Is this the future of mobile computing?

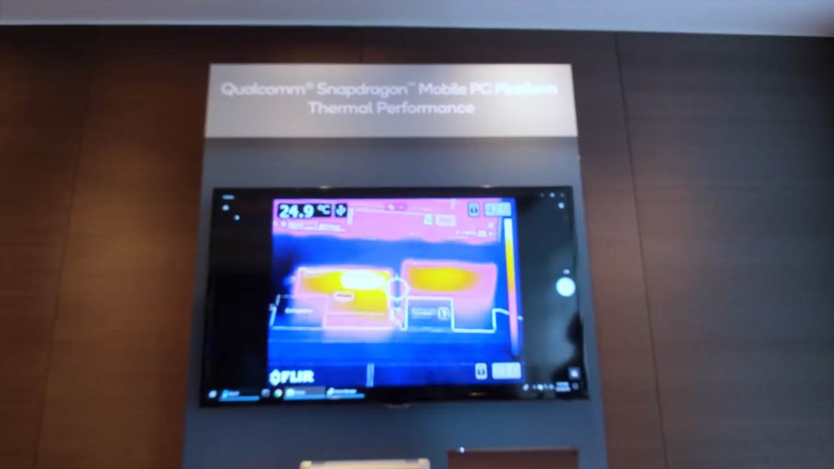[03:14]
On screen: spot 24.9°C
this nimble and it still doesn't run all that hot another demo shows that
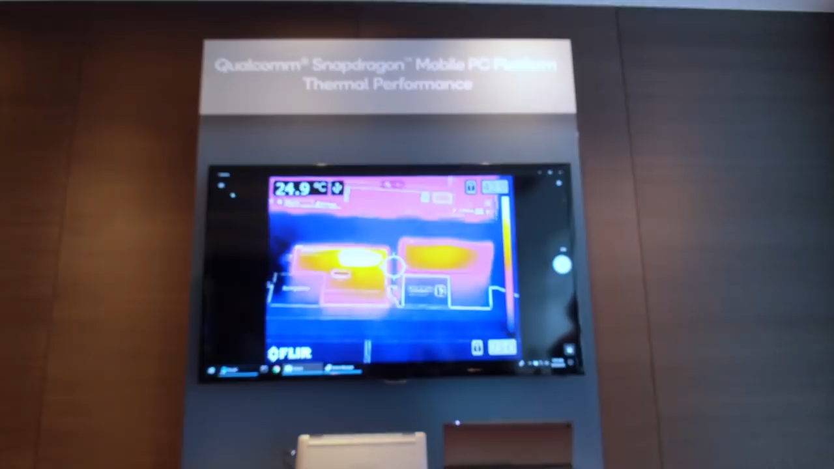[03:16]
On screen: spot 24.9°C
the thermal performance shows that the Snapdragon 850 is about 10 degrees Celsius
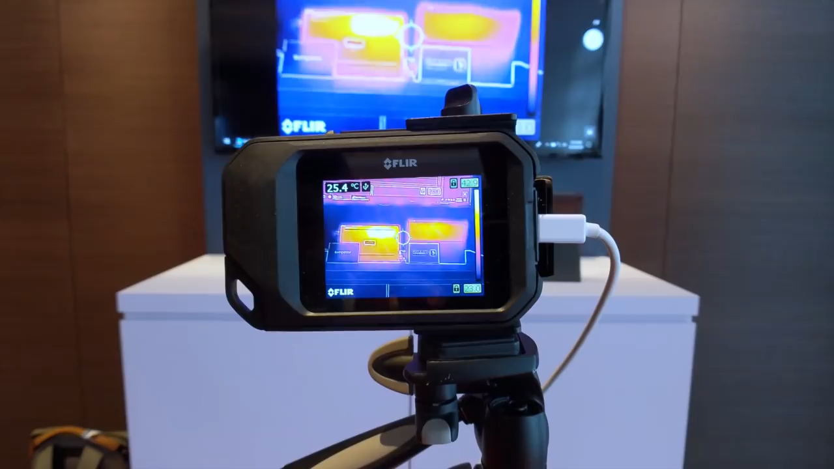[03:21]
On screen: spot 25.4°C
lower than a more conventional competitor which is awesome you're not going to be burning your, let's say,